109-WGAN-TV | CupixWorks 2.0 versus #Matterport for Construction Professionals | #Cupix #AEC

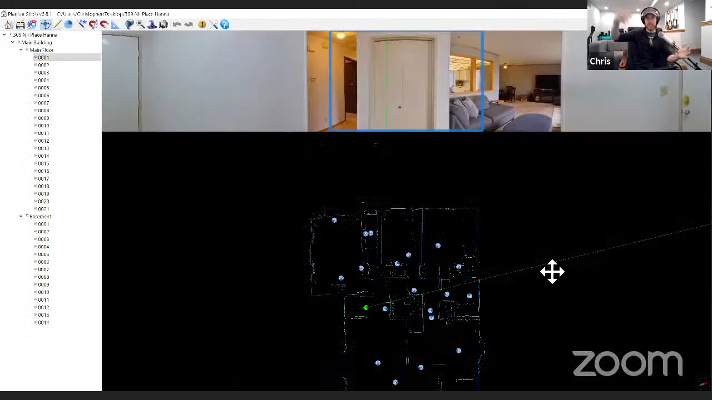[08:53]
So let's talk about the first workflow, the easy one. The easy one, the fast one, is pretty much me ignoring all this stuff. I don't look at the data. I don't look at the images. I don't click on anything, although I just did. All I do, there's only one thing I have to do and that's click on the floor and I have to choose a grade level. Now this is only if I didn't select it when I was shooting, but this is a requirement. So there's a very good reason for this.
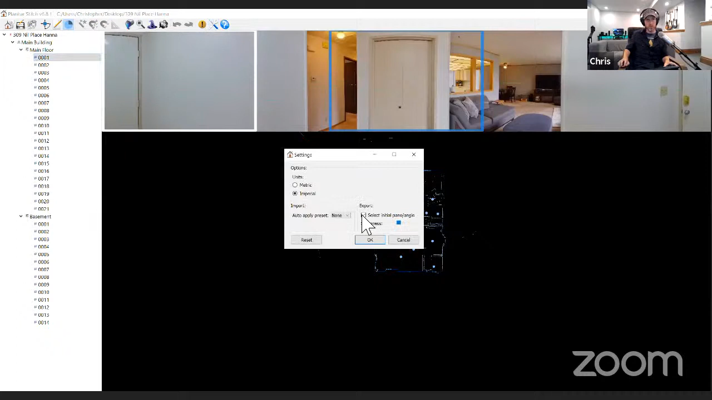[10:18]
There we go. It's gonna give me warning messages if there are any, but there shouldn't be. Oops. There we go.
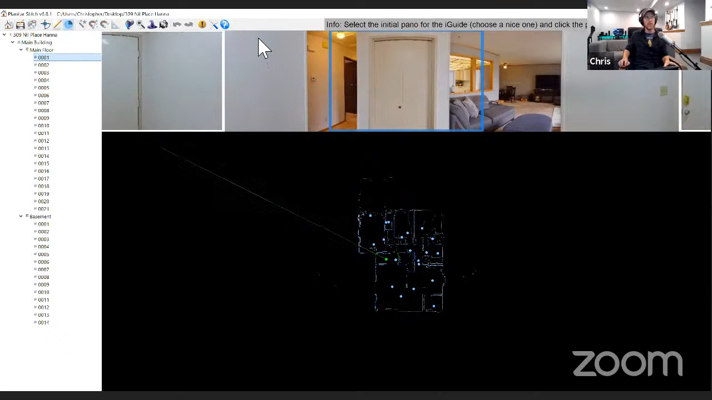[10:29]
So I'm gonna click the little globe button and it's gonna say, it's gonna give me these little warnings here and I'm gonna click ignore.
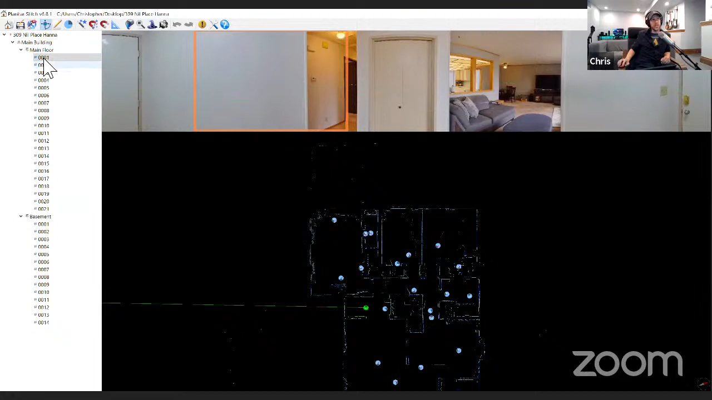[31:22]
just as you saw in the previous example and then first thing I'm going to do is I'm going to click on my first panorama over here in this this list so you know you have a big list of all the work you've done for the the property easy and then I'm going to use my keyboard and I'm going to cycle through it like this so I hope this is coming across you can see them changing the images so what this does for me is it allows me to scan all of my work
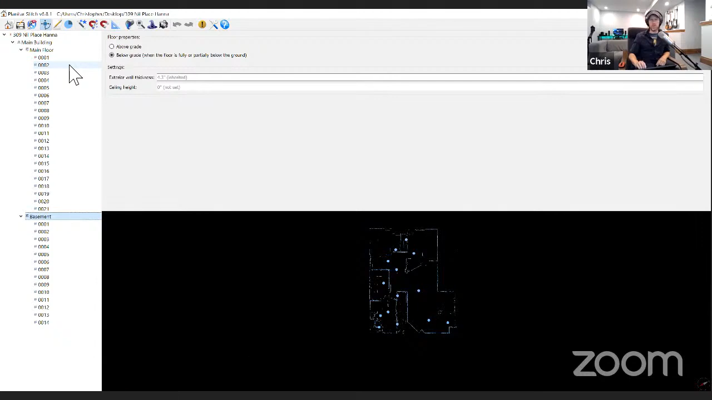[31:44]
real quick just just going to go through the whole property real fast and look at the images so what I'm looking for is anything out of the ordinary so this software is really good at adjusting the images making them look good
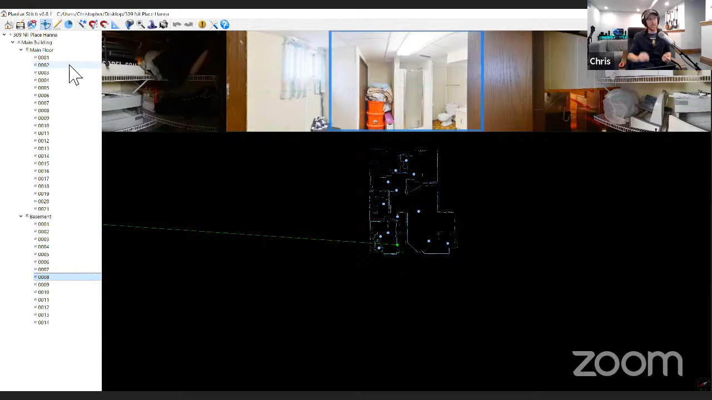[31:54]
you know there's nothing I can do about the property in a lot of cases but sometimes the images will have flaws they'll be too bright or too dark
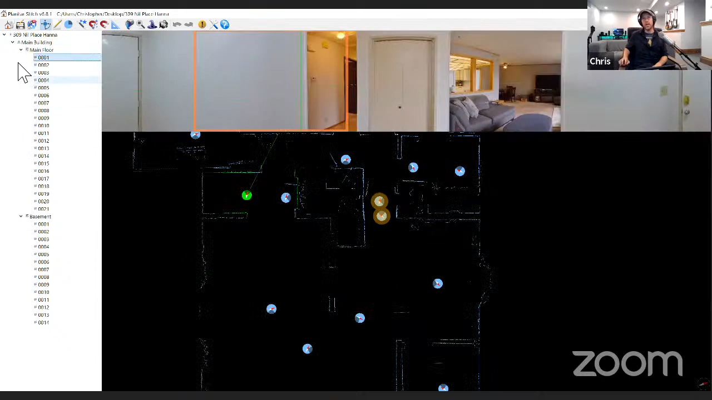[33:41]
I'm going to turn off anything I think is ugly so here's an example here's a closet I don't want to see that so I don't want people on the tour to see that why'd you shoot the closet if you're not going to use it good question so why would you shoot something if you're not going to use it so I mentioned it earlier sometimes you want to measure something you want it to appear on the floor plan but you don't want people to necessarily see noted totally makes sense what you show and what you don't show is up to you and your client so for some people a messy bedroom is fine they don't care maybe it's a student rental I'm with you okay so you've highlighted that
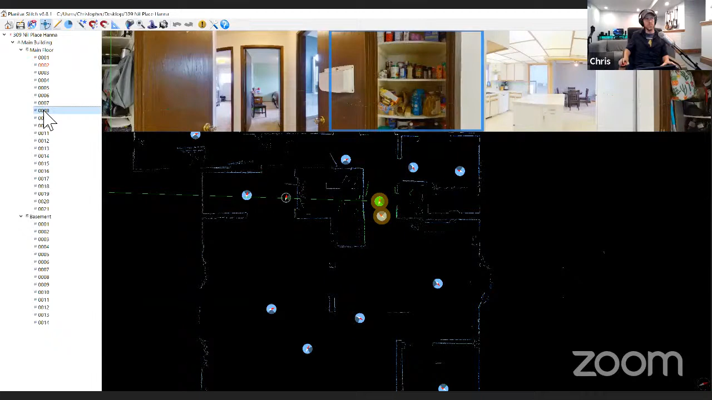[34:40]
going to look for anything that okay there you go there's another one so I'm going to disable that one fun fact if you hit the middle mouse button on your mouse if you're using a PC or a Mac with a mouse it disables it real quick you don't have to use the little menu there oh that's a pretty one get rid of that so I'm going to go through here there's another closet
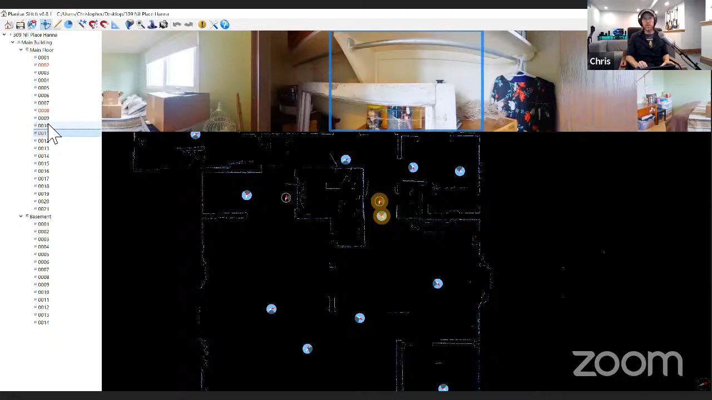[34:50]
oh that's a bathroom okay okay anyway good enough there you go we've gone through we've disabled everything we're good to go the next thing I'm going to do is click on the export button and
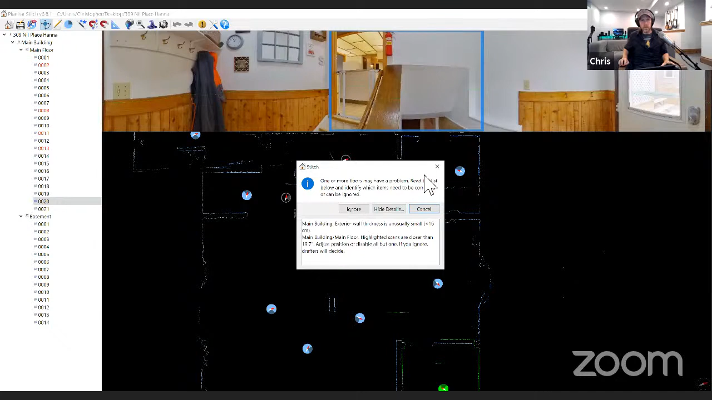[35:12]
I'm just going to confirm that wall thickness actually real quick no it's fine okay so that's it I'm done that's that's my you went a little fast for me how did you know that the thickness
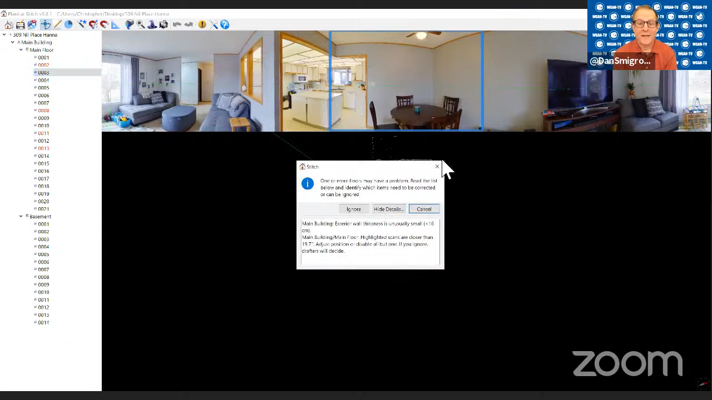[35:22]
of the wall was okay all right well that's a good question so it's going to depend on your area so people calculate wall thicknesses in different ways so the wall thickness is really important basically it's the
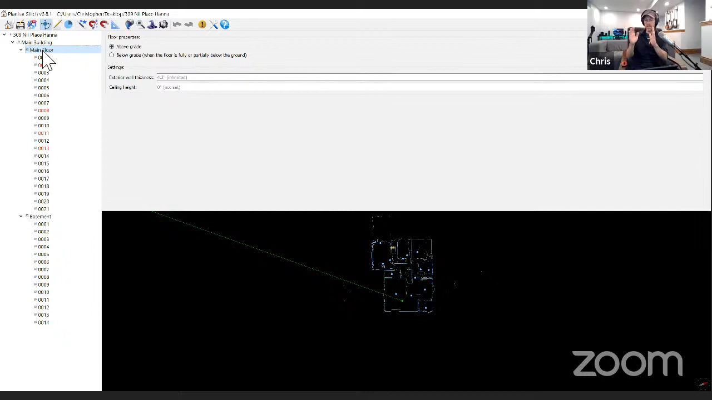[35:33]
thickness of the wall as measured by the photographer on site using a tape measure or a ruler basically if you stand in a doorway and you look at the exterior wall of the house like edge on and you were to measure that that's the wall thickness and the reason that you want to put that in sounds complicated but it takes like one second to get the reason that you want that is that allows the eye guide to contain what's called the gross floor area or exterior area which is a